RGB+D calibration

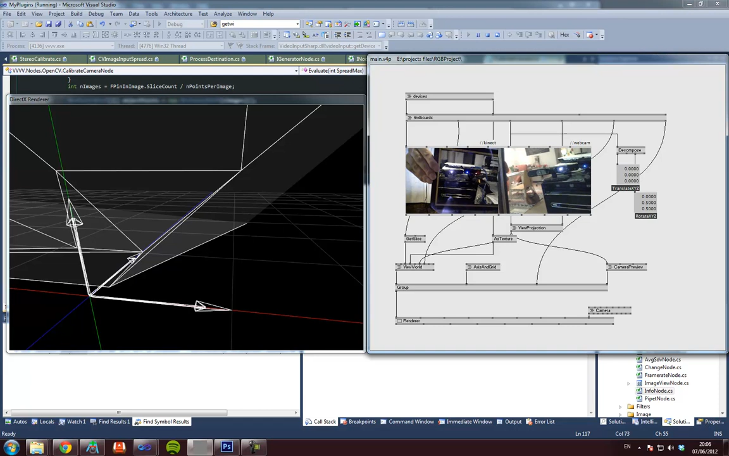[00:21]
So basically like the PS3i is looking across the Asus.
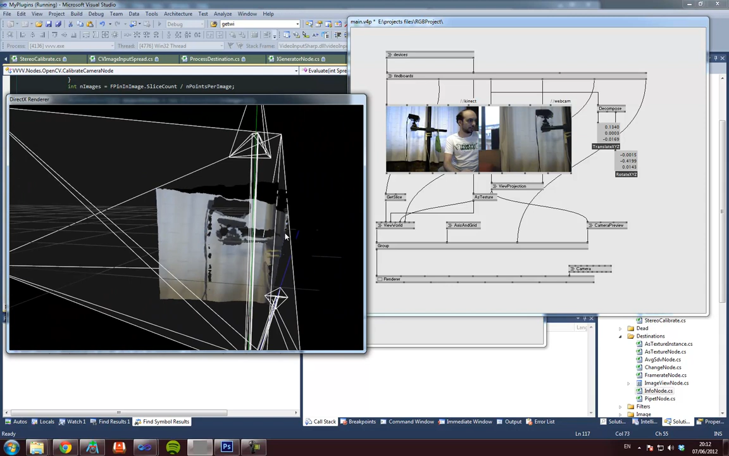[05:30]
So this is now the projected texture, so it's showing the frustum of the, um,
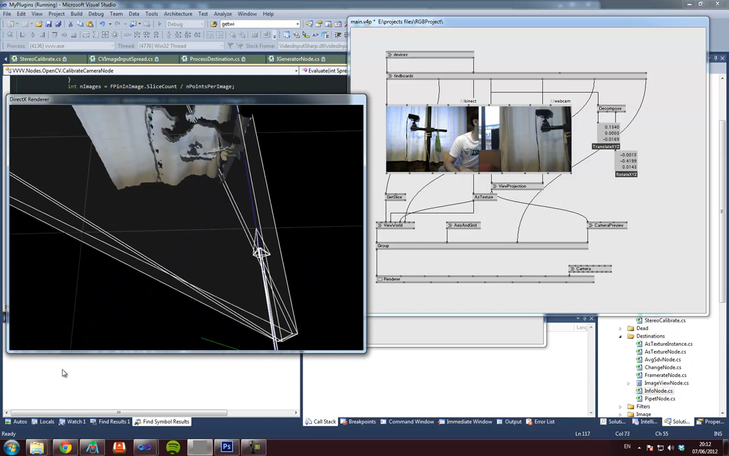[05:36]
of the, uh, down here, it's showing the frustum of the PlayStation 3 app, and it's showing the texture projected.
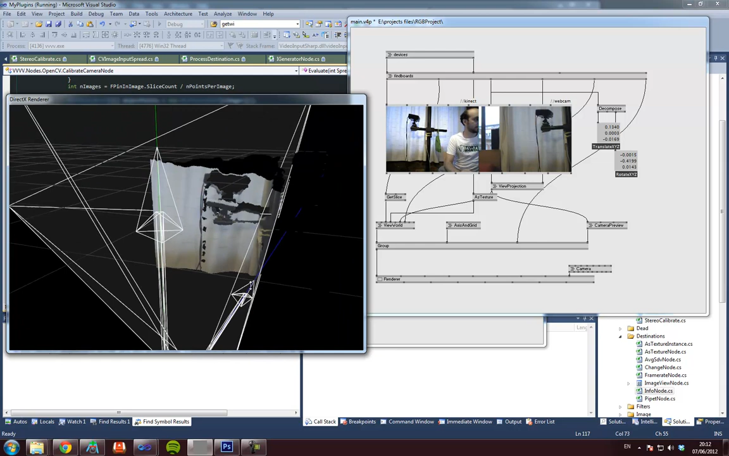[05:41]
Now, at the moment, we still have to add this fudge factor in, which is also true in RGBD toolkit, and, um, I wasn't expecting it to appear here, but it does.
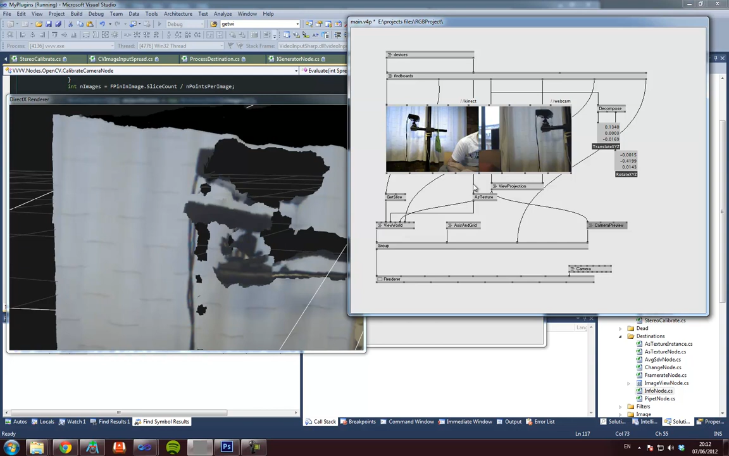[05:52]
And the fudge factor is in view projection, and it's usually just a shift in the Y, um, and it's basically a translation in projection space.
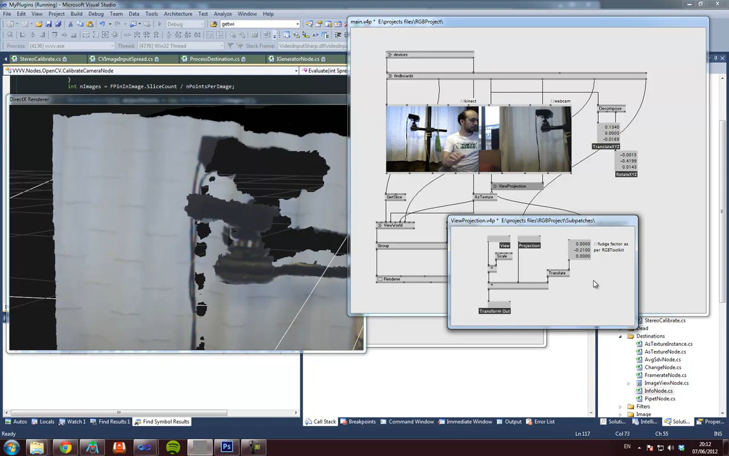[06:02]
But, you'll see that basically it applies to the whole scene,